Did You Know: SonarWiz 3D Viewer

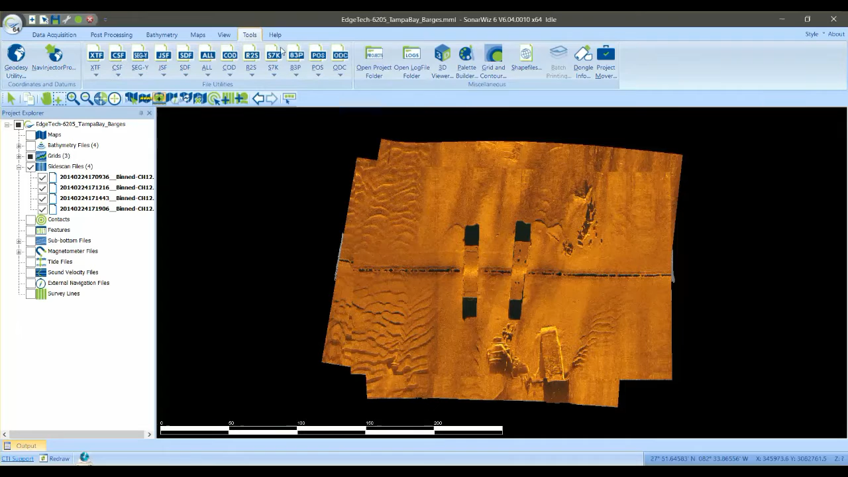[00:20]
So let's open this up in our 3D Viewer. To start, click the Tools tab, then click the 3D Viewer icon.
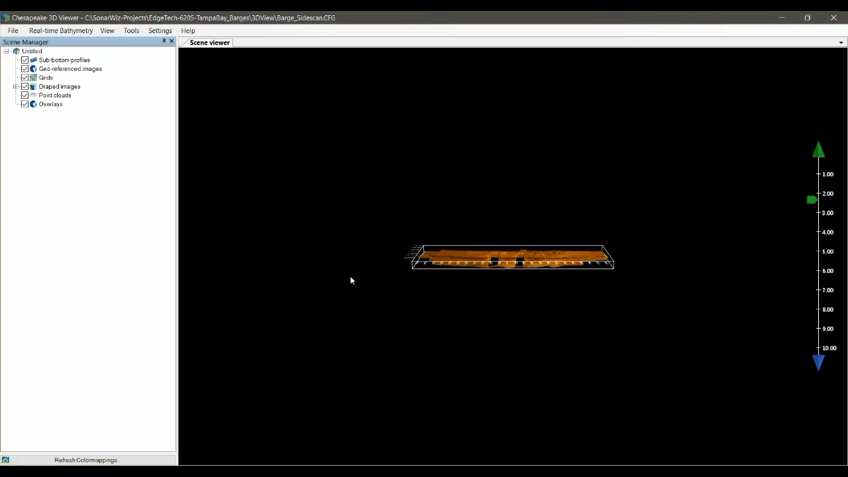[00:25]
So it's pretty easy in the 3D Viewer to just use the mouse to grab onto the scene and slide it around.
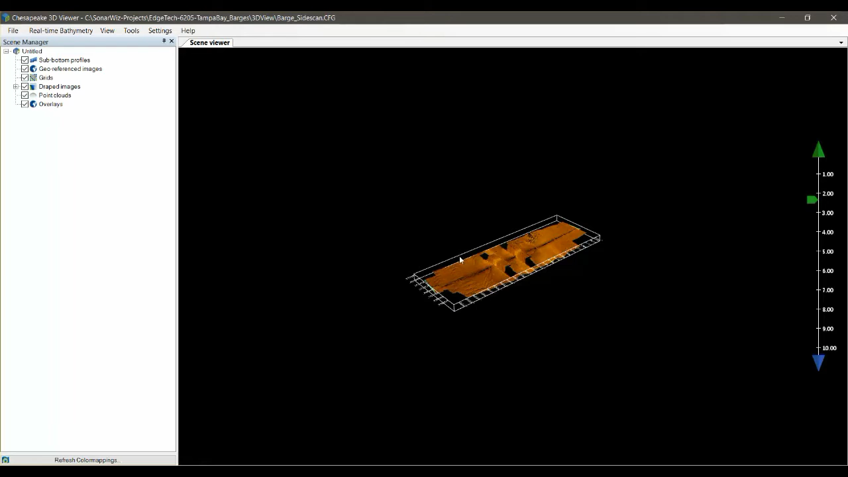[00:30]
You can rotate it, zoom in and zoom out. But sometimes it's handy to be able to use keyboard shortcuts.
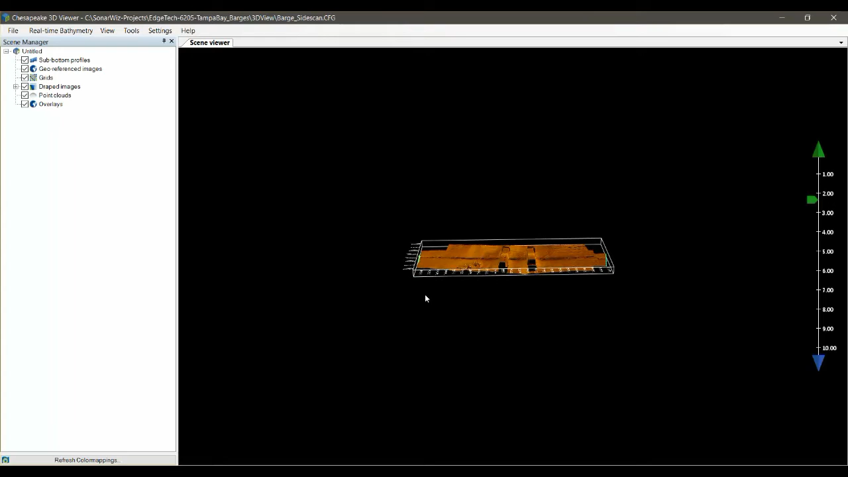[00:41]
And Sonarwise has shortcuts built in for all the different manipulations that you'd want to do. So for example if I want to zoom in or I want to change the vertical exaggeration I can rotate,
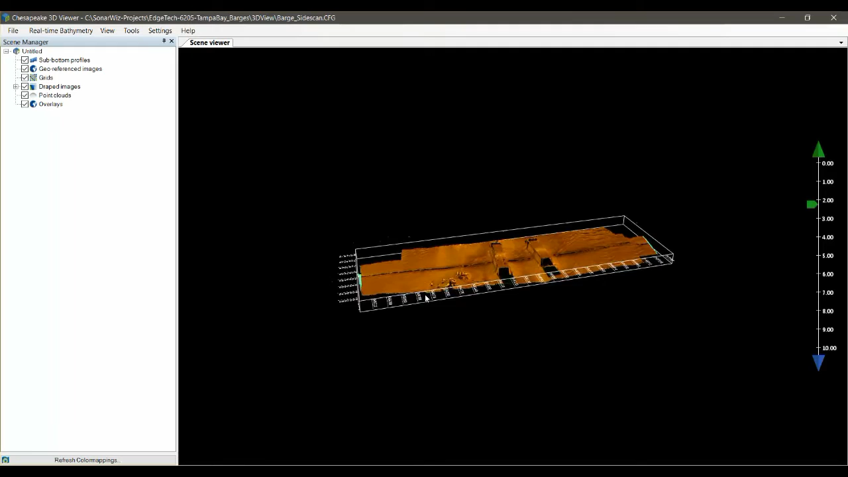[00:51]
I can slide the scene back and forth.
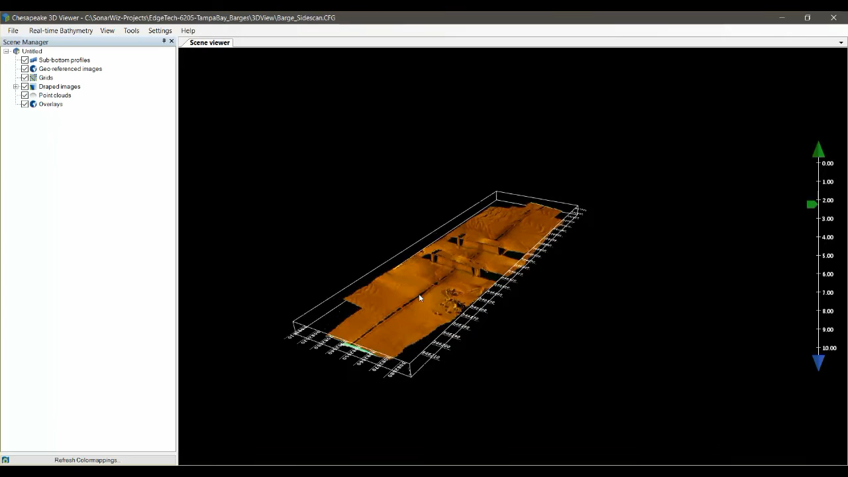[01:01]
I do this a lot with the character keys, or here we are. This makes it more obvious. You can also do this with the middle mouse button. But if you have a trackball you can't use the trackball in here.
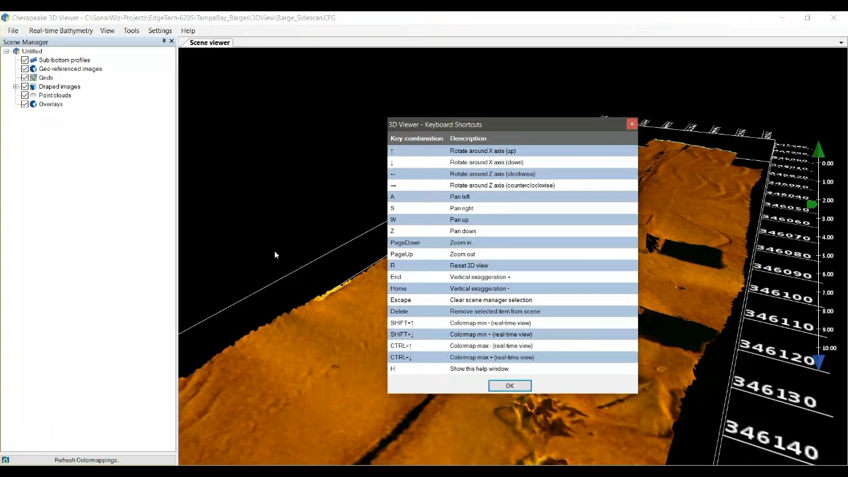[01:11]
So how do you remember all this? Well if you hit the H key for help, it'll bring up this heads-up display that shows all the keyboard shortcuts that are available in the Viewer.
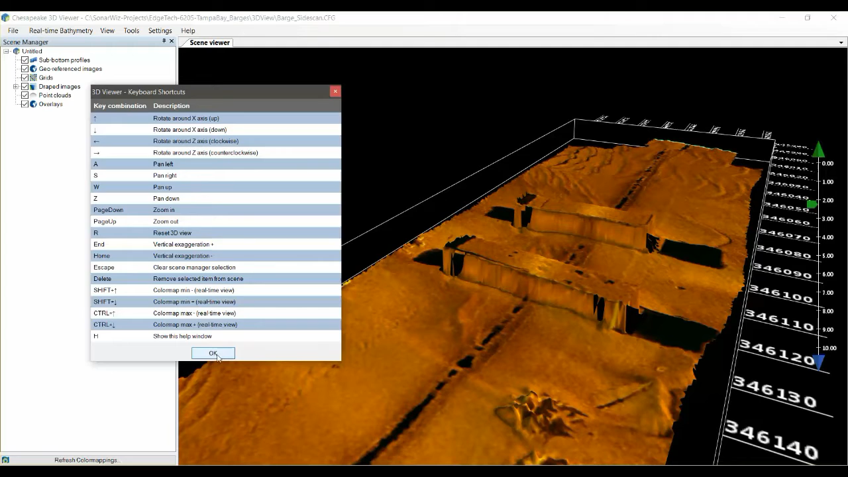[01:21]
So that's the first thing I wanted to show you, is this heads-up display.
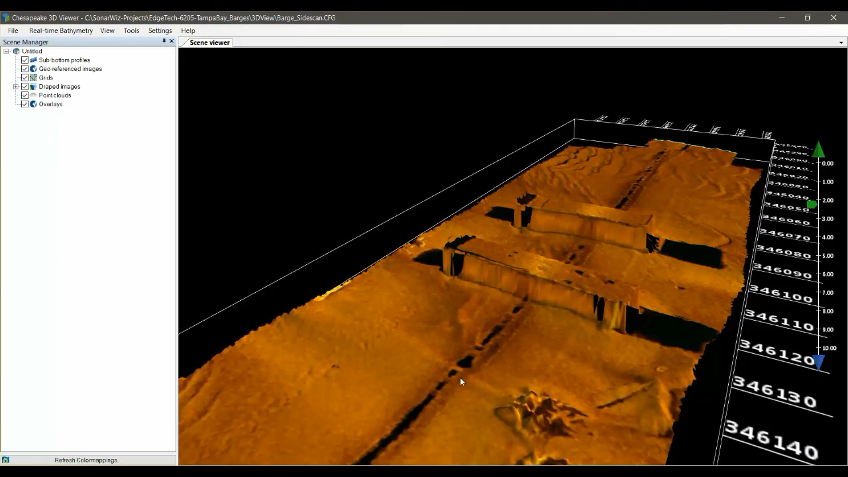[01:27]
So now the second thing I want to show you is our ruler tool.
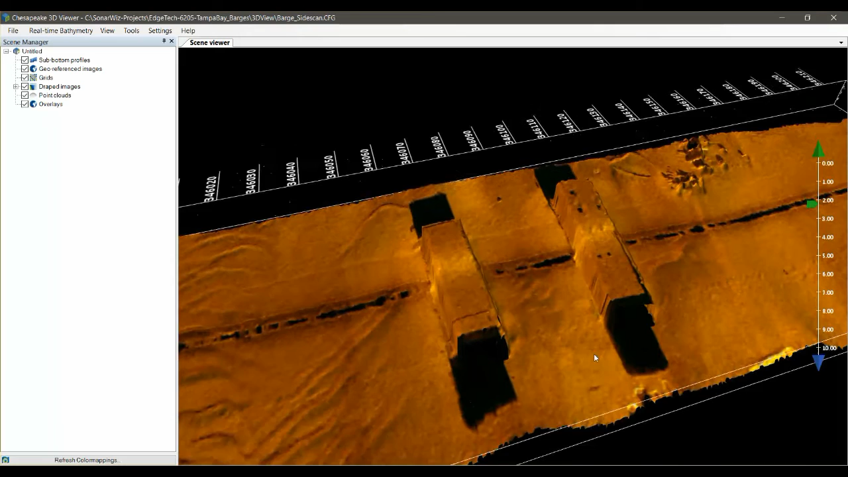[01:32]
So let's find a target here that we can measure. So it looks like over here in the upper right-hand corner there's some targets. So let's zoom in and get those arranged. Like, okay, here's a pipe. This would be a good thing. Okay, so to open the ruler tool, click on Tools, Ruler, and this opens up the dialog here. The first thing you do is set the measurement unit, and now we can click at the beginning of the pipe,
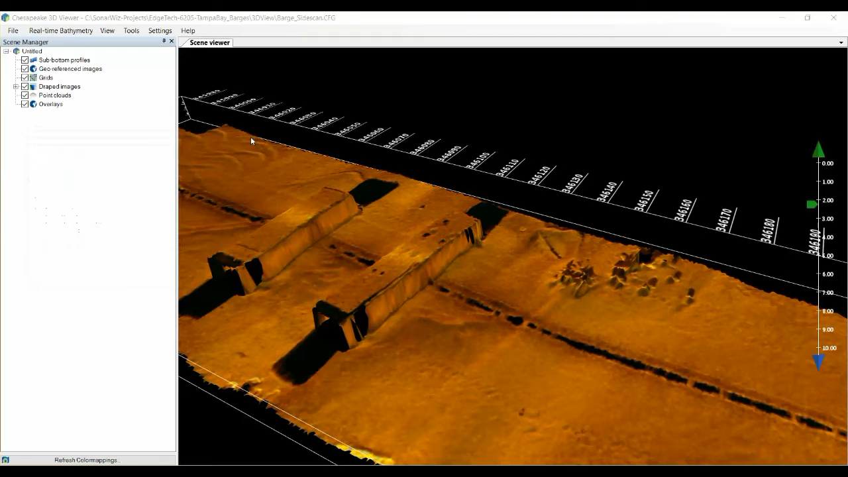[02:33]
So we can see here that's about two and a half meters high. So that's the ruler tool, and that's the second thing I wanted to show you today. So let's close this. Now the third thing I wanted to show you was, see there I'm doing some sliding with the keyboard. I want to show you our profile tool. So go to Tools, Profiler, and then select the grid that we're going to profile. This way, if you have more than one elevation grid, you get a profile across the one that you're most interested in.
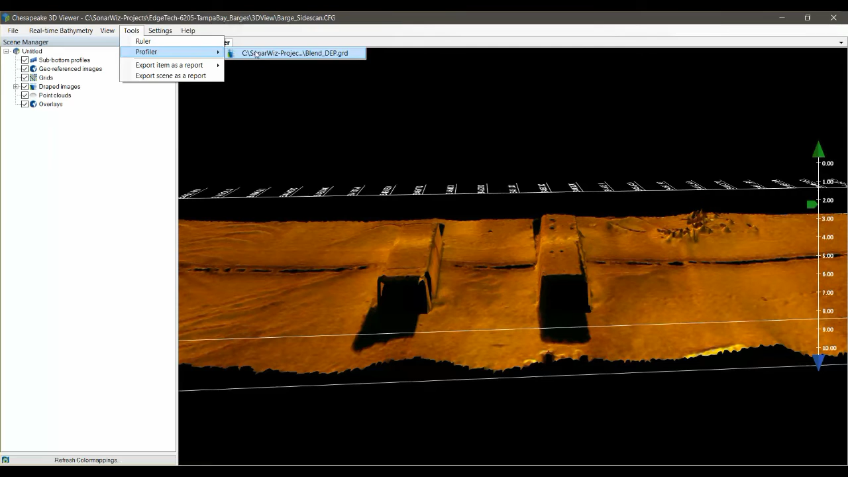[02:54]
Okay, so select that, and this opens up the Profiler view. And we can stretch this out,
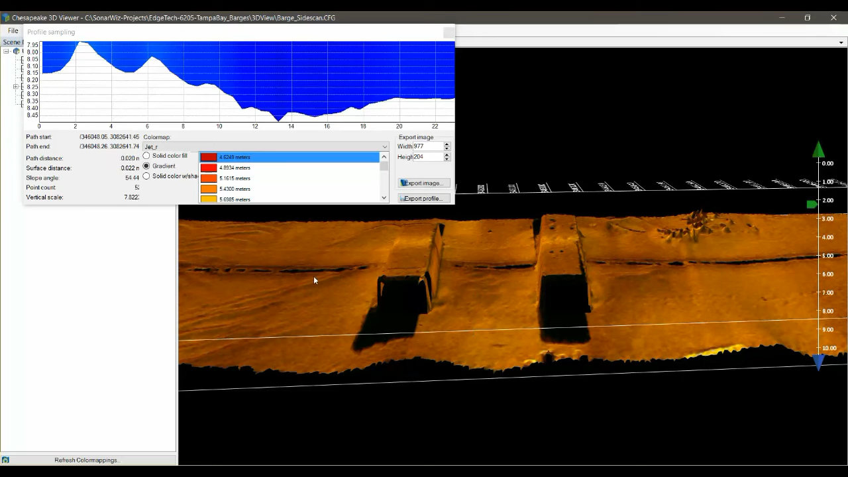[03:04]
and then the next thing we do is just drag a line across the grid where we want to see our profile. And it shows the whole thing in 3D. So here at the top you have a nice image of the profile, and we can change that size. You can control the color ramp that's used here, and all of the ones available in SonarWiz are there. You can also export the image, like we have here.
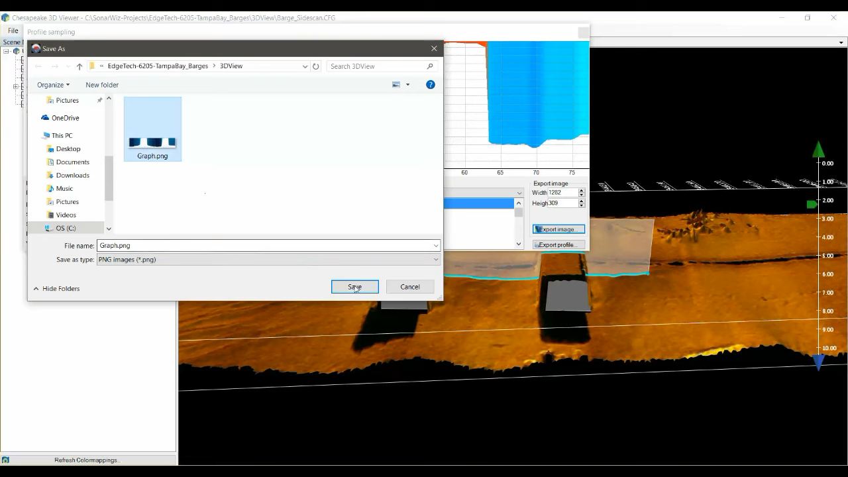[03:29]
And I've already done this once, so I'd probably complain a little bit. Or you can export the raw data by clicking here, and it'll send it out as an XYZ file, which you can then pull into Excel.
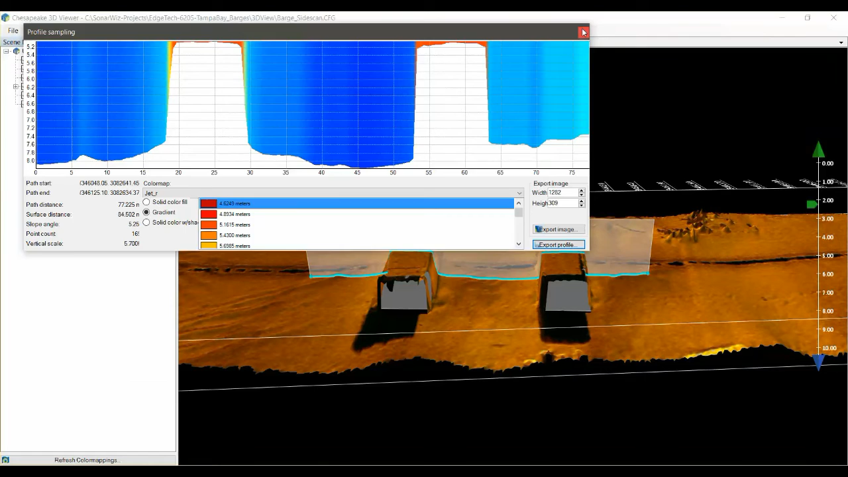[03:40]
So that's our profile tool, and that was the third thing I wanted to show you. So the final thing that you may not know about is that the viewer has a nice little movie tool.
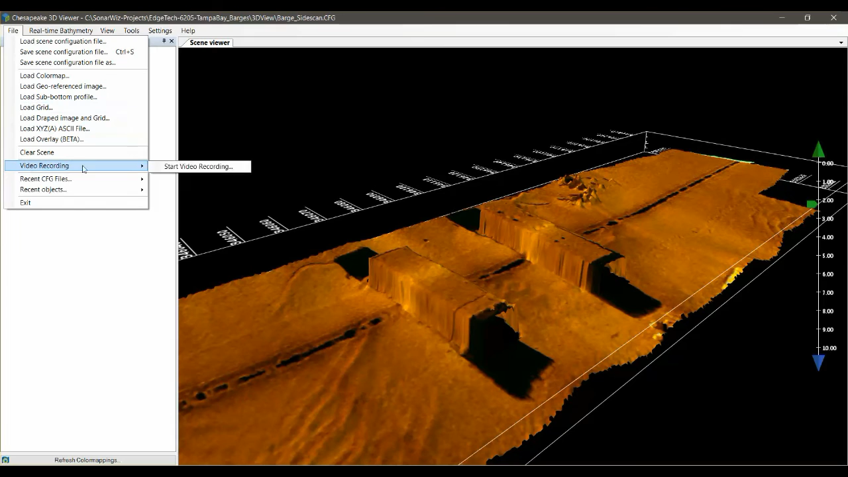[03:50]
It's pretty simple, but it works well.
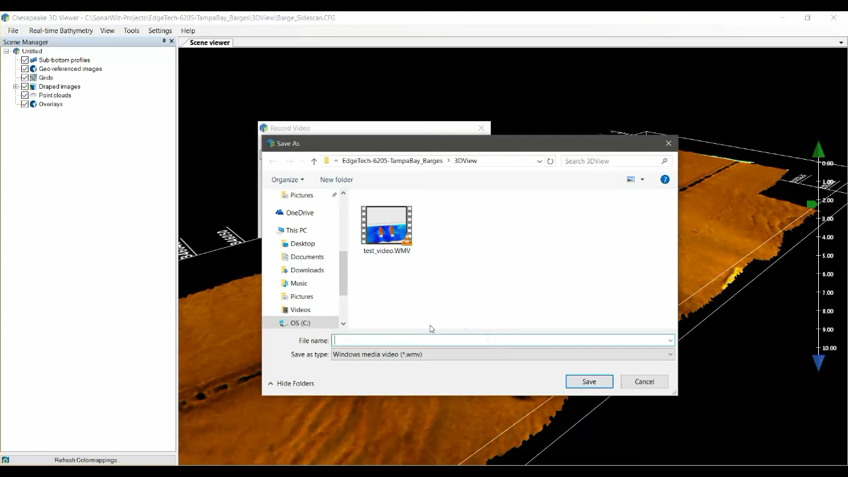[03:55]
So the first thing you do is you open up the dialog here, and say where you want to save the movie.
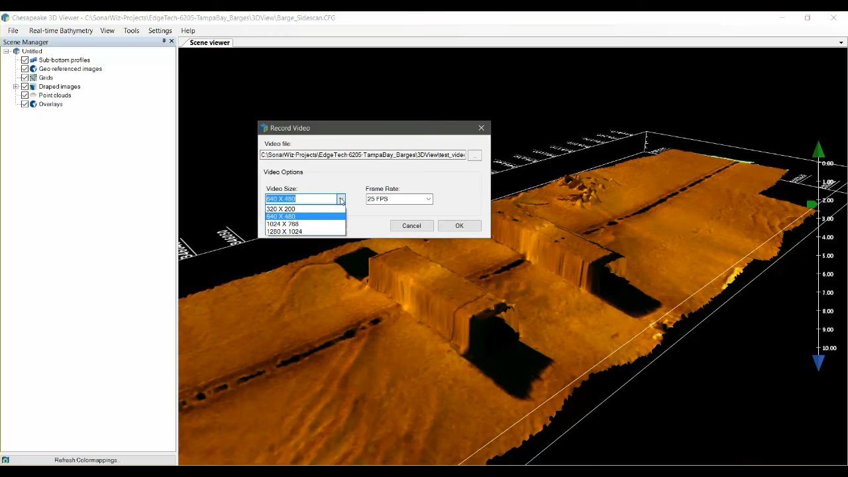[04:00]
Again, I've already done this once. You set the size of the movie that you'd like to record in the pixels, and then the frame rate here. And then you click OK.
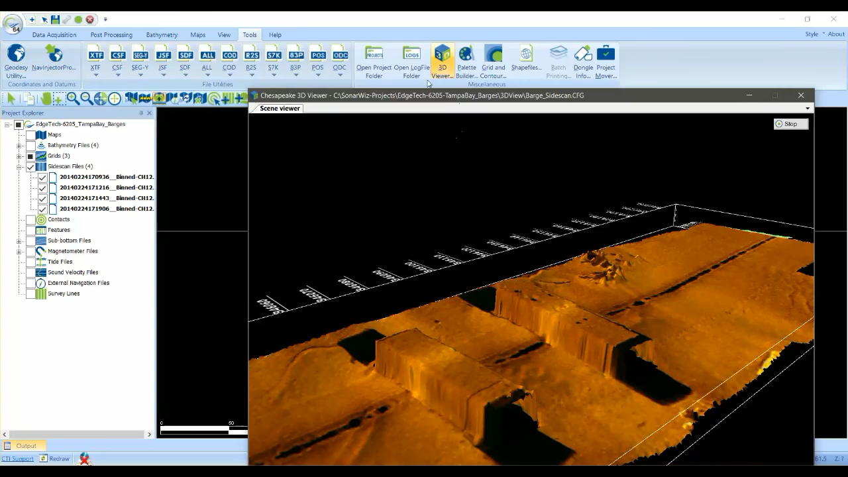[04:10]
Now the viewer application resizes so that it's the same size as the movie that you're going to be recording.
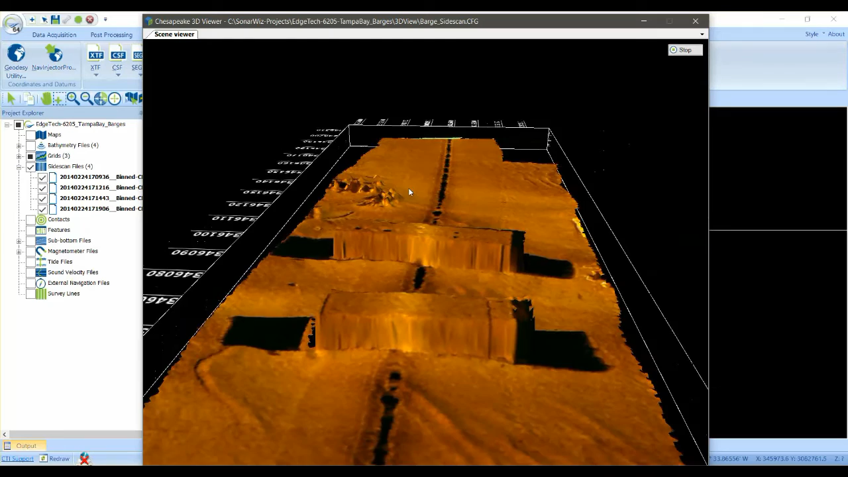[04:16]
And then what I like to do is just use my keyboard, and I'll slide it around a little bit, and highlight the features that I'm most interested in.